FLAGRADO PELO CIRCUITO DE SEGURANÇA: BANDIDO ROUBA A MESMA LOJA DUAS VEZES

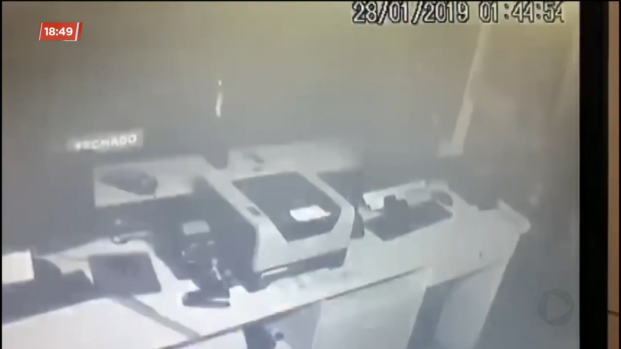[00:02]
O vídeo mostra a rapidez com que os bandidos agem. Quebram a porta, gavetas, reviram tudo em busca de dinheiro.